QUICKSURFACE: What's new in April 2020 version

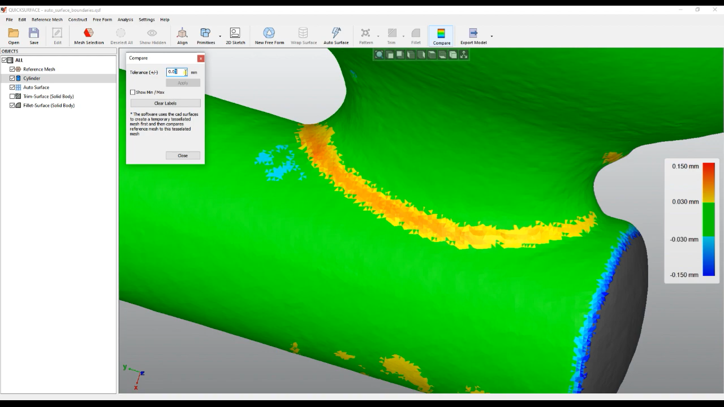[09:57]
tight and I can probably work with that with that one five millimeter and this is what we can get from our reverse engineering